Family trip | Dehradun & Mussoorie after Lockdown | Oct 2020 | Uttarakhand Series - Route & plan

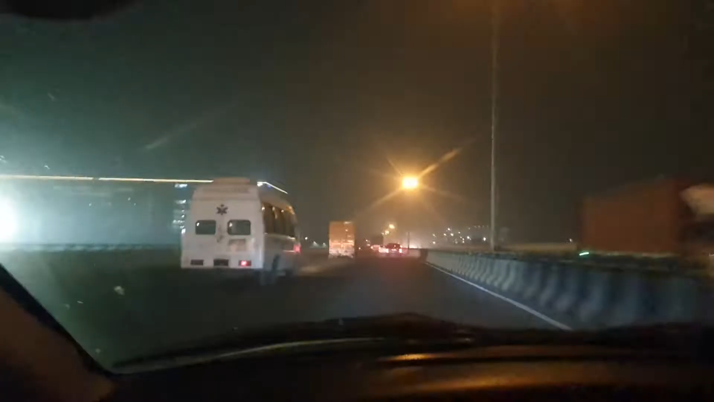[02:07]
some general views while leaving Gurgaon from the NH8 towards New Delhi
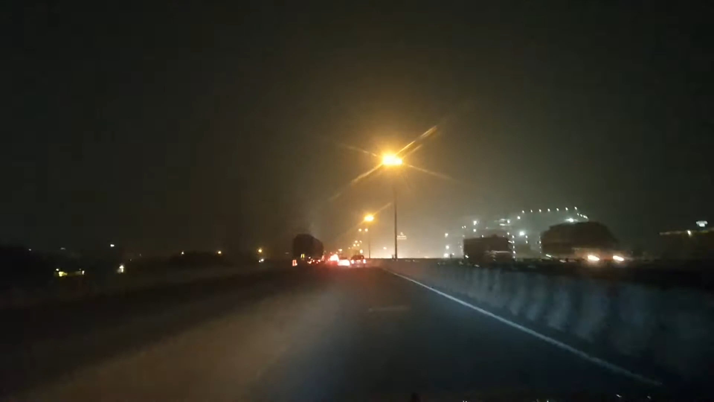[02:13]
sorry for the bad quality of video I think that is due to like shooting at the night times
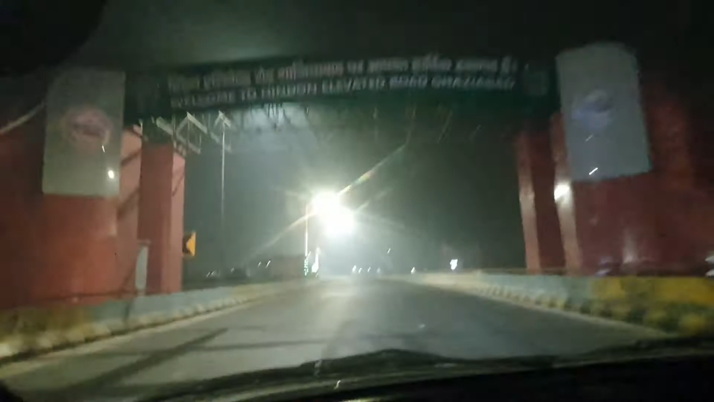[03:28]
crossing Delhi we directly took the Ghaziabad Hendon elevated road which is like very great and newly made and it has all the decorations with in the lights with Indian colored
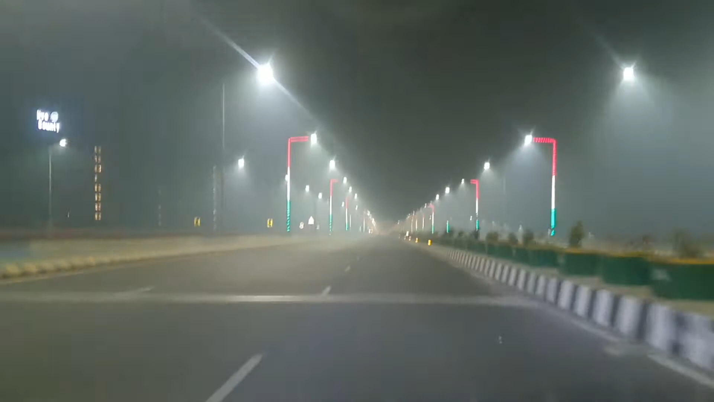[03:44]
flag and it was very helpful to directly bypass all the Ghaziabad without facing a lot of traffic so it was very smooth as you can see in the video itself after quickly exiting the Hendon elevated road I just went
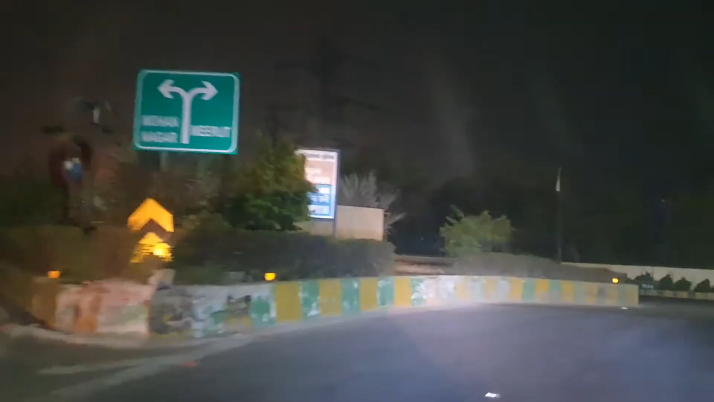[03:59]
towards upper Ganga canal road to continue my journey thank you